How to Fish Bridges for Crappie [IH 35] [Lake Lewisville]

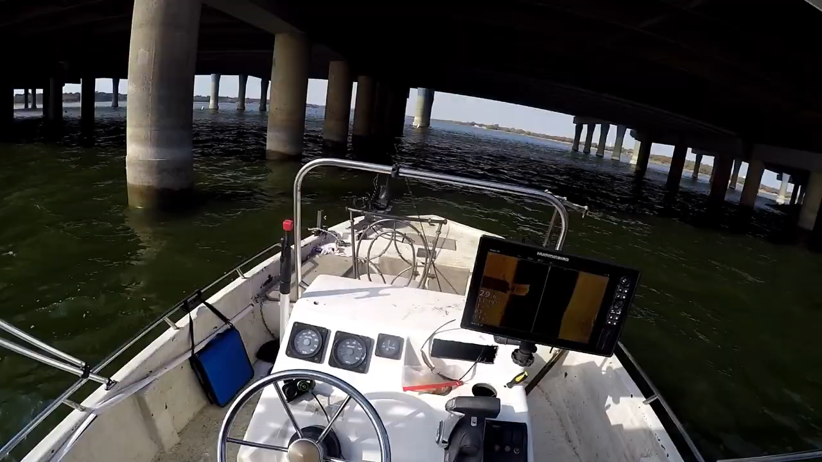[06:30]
I see they're on the wow, I don't even have it on mega. Let me put it on mega.
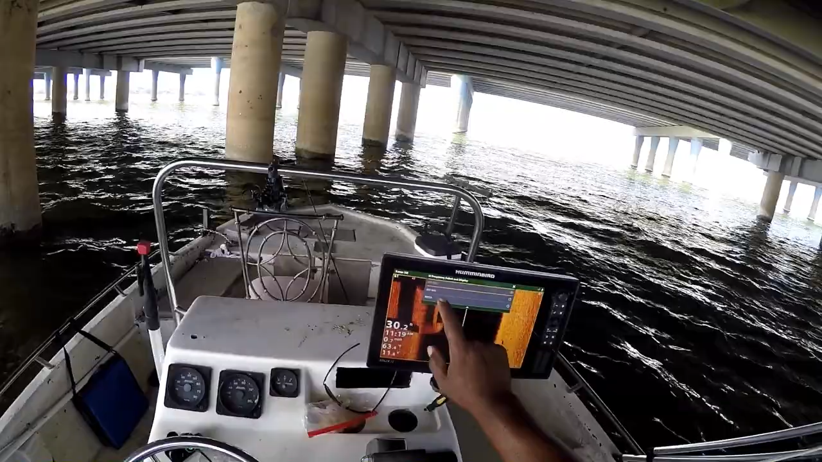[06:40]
Awesome sauce. They are right under the cross member. Oh yeah, I'm liking what I'm seeing here so far. It's a lot of crappie right there. Yep. All right, caught one crappie.